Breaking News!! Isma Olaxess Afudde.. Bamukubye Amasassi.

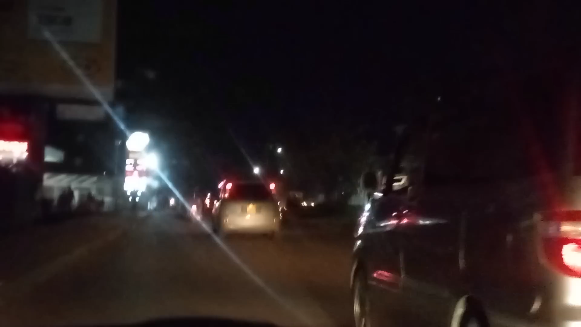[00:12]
Anange breaking news. Sawa zino tufuga agenda wa jaja ichuli. Ama uli endoza muta nsogala baga itinga nanti. Atidua akubidua Amasassi. We don't know what is really happening. But we are driving late at night. To go there tulabe chechi genda maso. Tufuga speed nyo.